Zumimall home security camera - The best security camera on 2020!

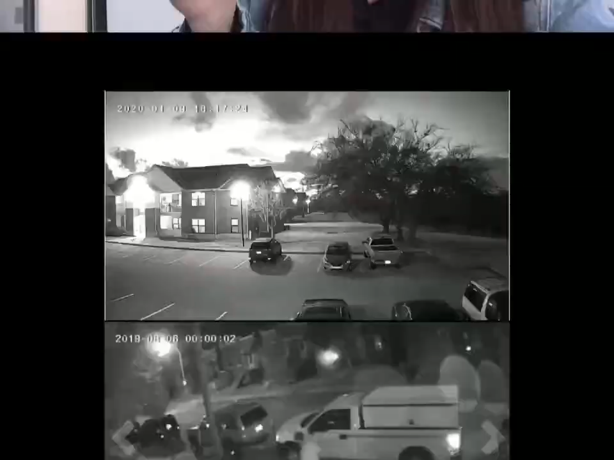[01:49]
you can see how much better is the night vision
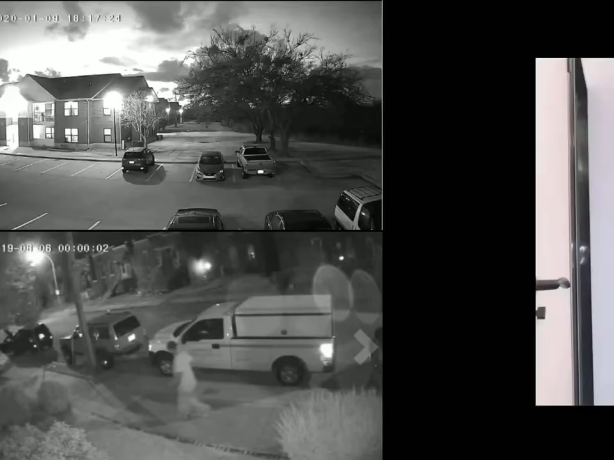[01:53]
let's start with setup the setup is super super easy okay we're just gonna use this included